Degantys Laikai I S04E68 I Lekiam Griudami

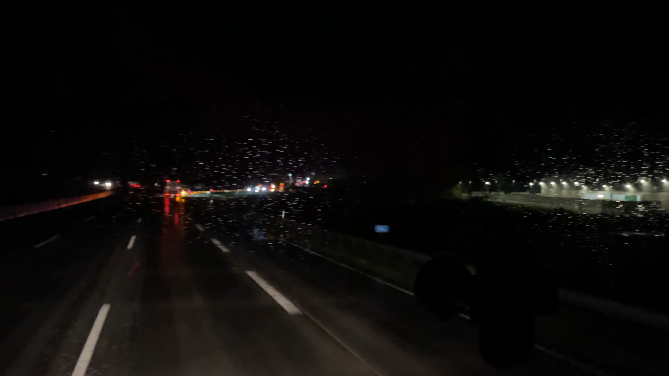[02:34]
Va, kaip atrodo, kai važiuoja negabaritai.
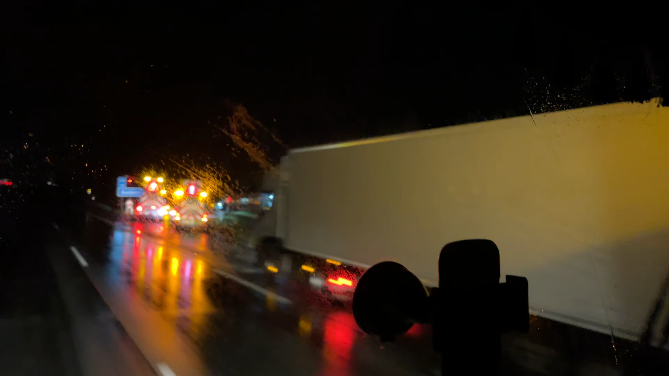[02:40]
Užsikiša keliai. Čia kažkur važiuoja, kur turbūt prie Malono į vėjo jėgainių parką.